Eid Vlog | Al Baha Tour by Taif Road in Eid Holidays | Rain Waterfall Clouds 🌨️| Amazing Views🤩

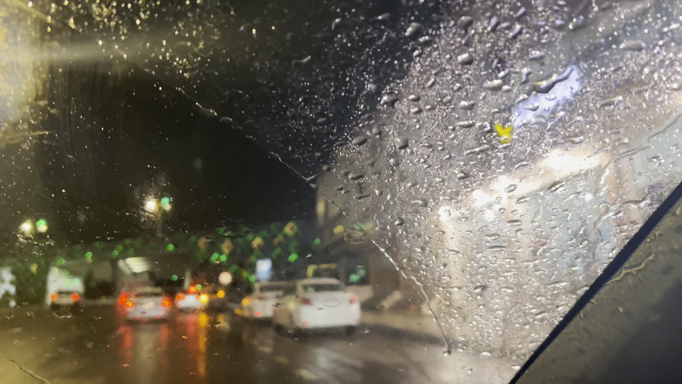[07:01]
اس کے بعد جی ہم لوگ اپنے ہوتل گئے وہاں تھوڑا ریسٹ کیا اس کے بعد ہم لوگ ڈینر کے لئے نکل گئے اور یہاں پر بھی دیکھیں الباک تھا تو ہم لوگ انہیں پھر ڈینر
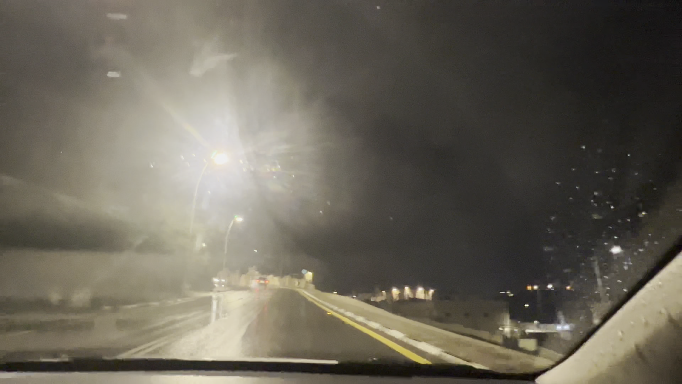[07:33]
اور ابھی ہم کہا جا رہے ہیں رغہ دان ملیج
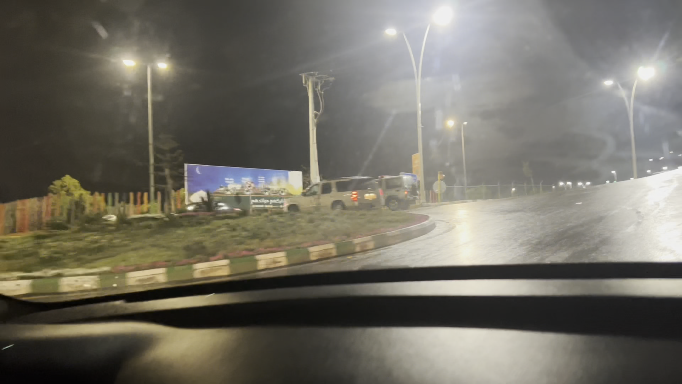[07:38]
پھر جی اس کے بعد ہم لوگ رغہ دان پارک چلے گئے تھے اور یہاں پر بھی بہت پیارا بچوں
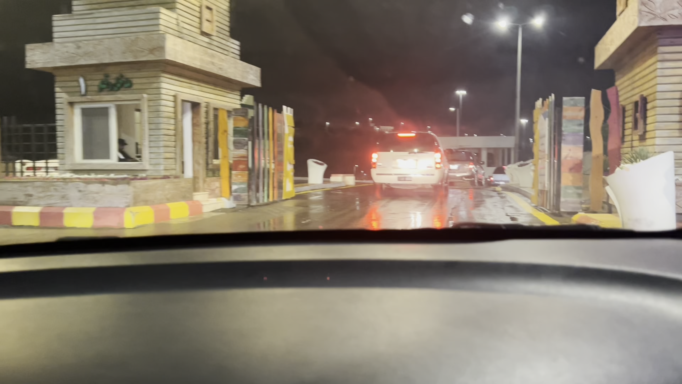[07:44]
کے پلے ایڈیا بنے ہوئے تھے اور اس کے علاوہ جو تھا تو ایکٹیویٹیز بھی کافی تھی یہاں پہ
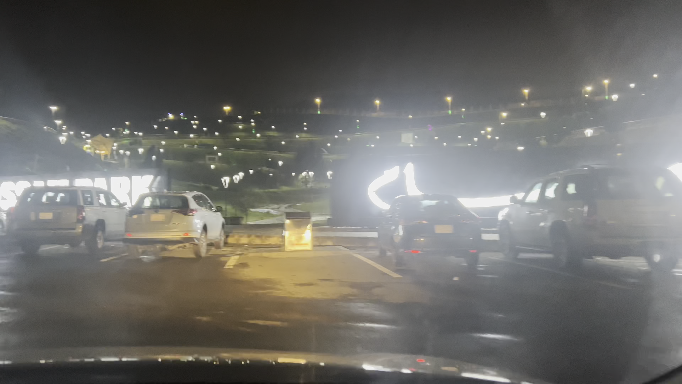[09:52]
بہت ہی پیارا پارک ہے پرنس حسام بارک پرنس پرسی ویو کتا پیارا لگ رہا ہے نیچے